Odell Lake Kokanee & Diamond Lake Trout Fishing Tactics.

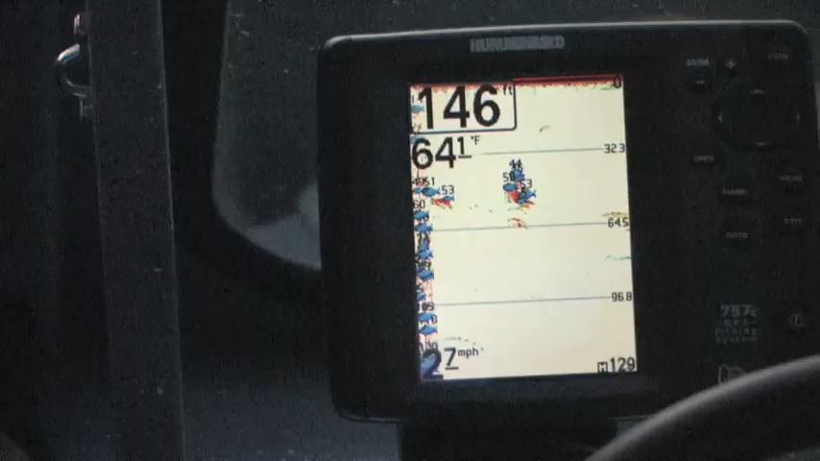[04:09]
On screen: depth 146 ft
Boy, I tell you, we're going through some big numbers of fish in here, and it's like every time we pass through and we're getting hit,
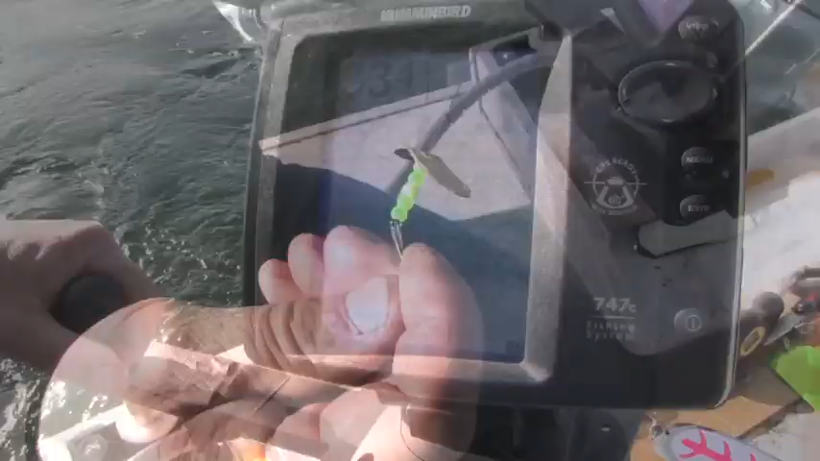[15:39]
Sling blades and mack lures, good, good combination. We've been finding between 30 and 40 feet that the fish are all kind of in a, they must be in a thermocline down there, between 25 and 35 feet.
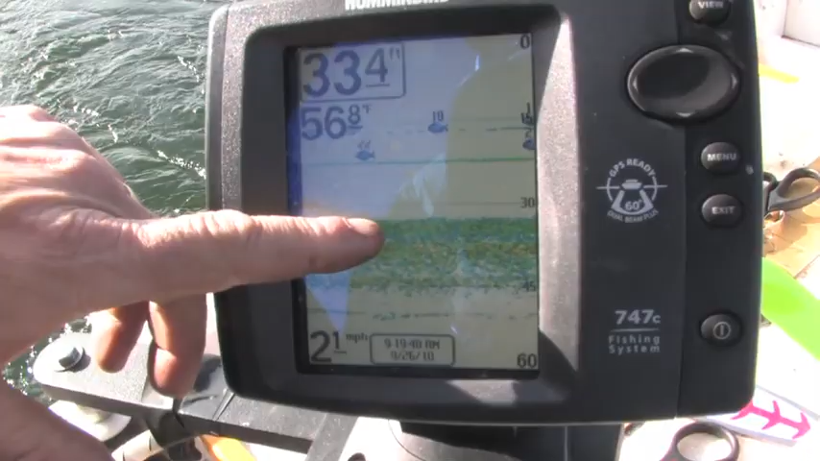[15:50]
On screen: water 56.8°F
There's like a ten-foot spacing there that we've been picking up some fish consistently.